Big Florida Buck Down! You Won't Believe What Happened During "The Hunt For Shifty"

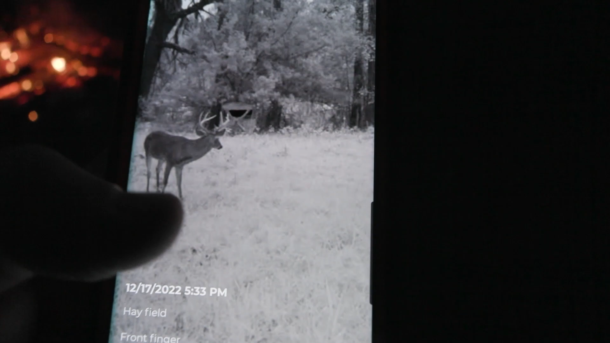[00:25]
I don't know, this deer is driving me nuts, guys. He's burning me out.